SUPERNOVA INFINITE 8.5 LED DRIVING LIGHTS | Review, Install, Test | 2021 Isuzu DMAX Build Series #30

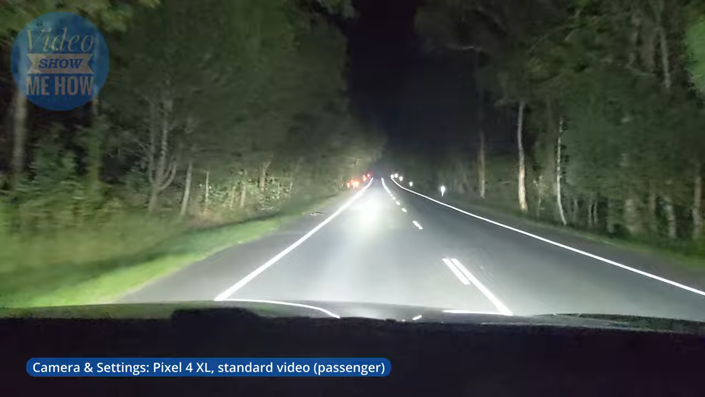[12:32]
These things are genuinely very very bright. You can see all the way down to the end there. And it gives you a bit of an idea of the spread. Here we are again. Lights on. And we can see just how much spread there is around.
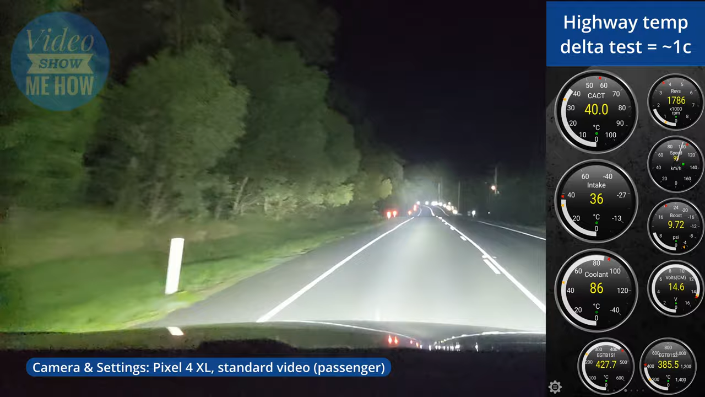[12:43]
I mean we've obviously got the crazy column. But check out the trees and the canopy. It's not too bad for such a strong pencil. Here we are. Another version on the way to the static shot. There it is right down the end. If we zoom in on that you can see just how much light is flooding that area. Right down the end of the road there is about the 8-900 meter mark from the corner of where we just started. From here we go to some static tests.
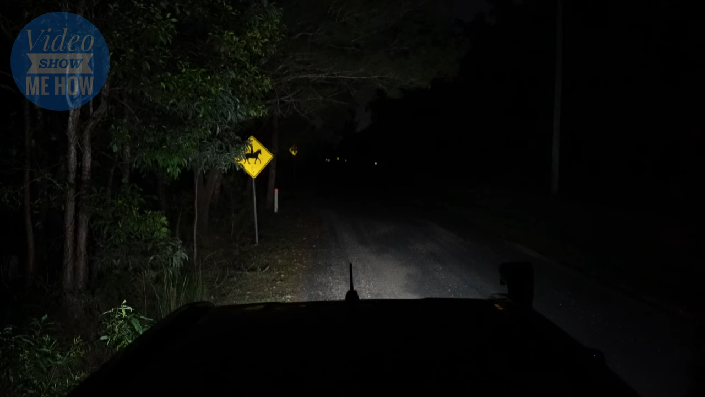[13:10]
And you can see in this mode here we're just talking straight parks. Just the standard parks that are on the D-Max. The daytime running lights. Then we flick over to the fogs.
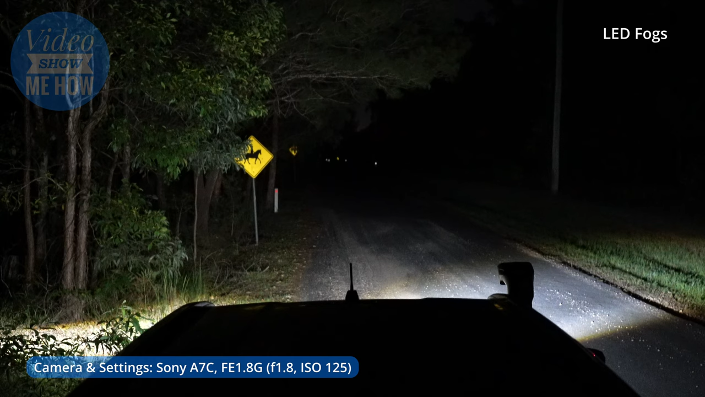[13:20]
These are the fogs that are on the new bull bar that we did the install for. The upgraded ones. They're the upgraded LED fog lights. Then we flick over to the low beam. Or the standard beam I guess you could call it. They're just the normal X-Terrain LED, bi-LED headlights. Then we flick over to the high beams. You can see it makes a bugger off difference to the low beams. It just gives us that teeny, teeny, tiny extra bit of distance. And then, bam! There's our triple pack, the Supernova 8.5s.
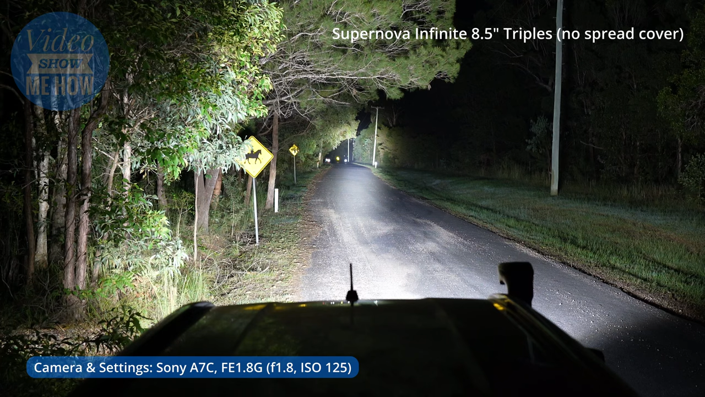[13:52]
This is not with the extra cover. We'll have a look at that in a minute. If we zoom in here, you can just see right down the end there on the bend is about 900 meters according to Google Maps. You can see just how much light there is.
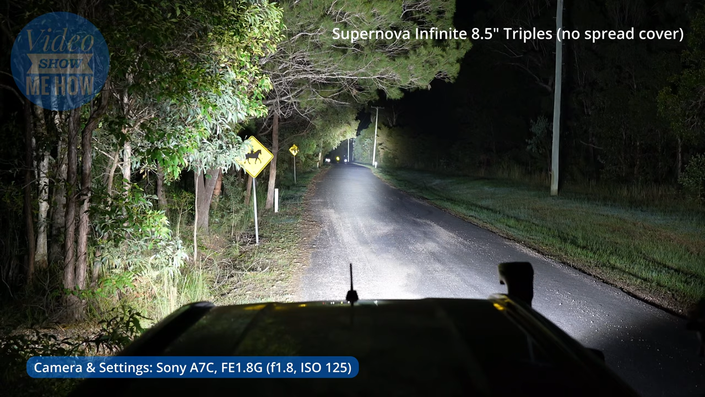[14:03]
And there we go. The same position, the same everything else, but with those spread covers on. And you can see that does make a difference. Just past the power pole there. If we rock back before and after, you can see that there is that extra bit of spread, which is pretty cool. So if you're after that, definitely check those covers out. And here we go.